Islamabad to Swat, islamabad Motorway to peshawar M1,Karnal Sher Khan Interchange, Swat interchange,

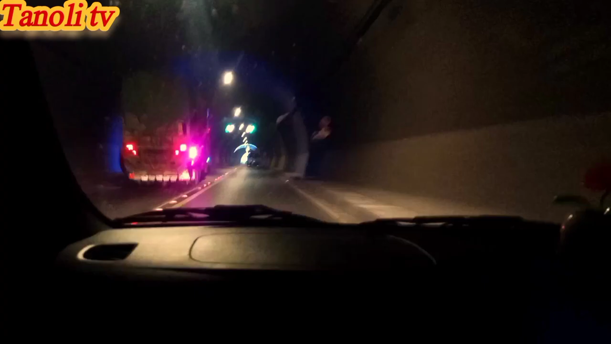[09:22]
तो भी हम लोग इस टनल के दूसरे कोने पे पहुंचे हैं, तो यहाँ से बाहर निकलने वाले हैं, तो इस टनल के अंदर तकरीबन 1 मिनट और 6 सेकंड लगते हैं अगर आप 60 की स्पीड से गाड़ी चला रहे हो।